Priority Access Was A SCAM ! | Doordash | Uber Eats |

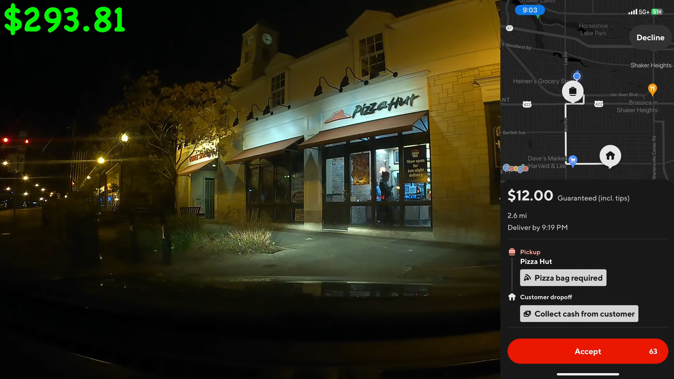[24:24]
Then I got an add-on for $9.50 for like an additional mile. So we gonna do it. All I got on me is this $5 cash. They ain't even showing me the address, bro. Oh, 1FX. Okay, I know. Man, they in the hood, but fortunately, I used to run this Pizza Hut. I've delivered all up and down this delivery area. So let's get it. Two DoorDash. It's Natalie and Brittany Watts.